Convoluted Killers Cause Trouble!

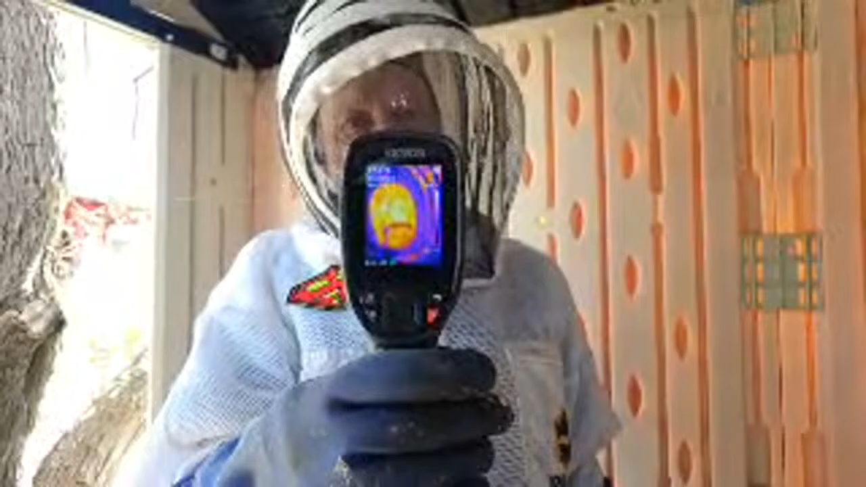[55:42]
See how hot I am. Everybody see it through all the lenses?